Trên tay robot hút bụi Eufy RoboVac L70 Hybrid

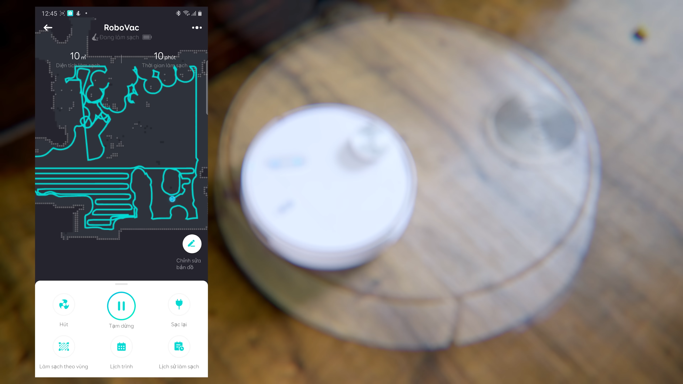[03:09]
sẽ giúp nó lập được cái bản đồ của nhà Từ đó thì nó không chỉ là nó lưu lại, nó cho phép anh em kiểm tra được là cái quá trình dọn nhà của con robot này nó tới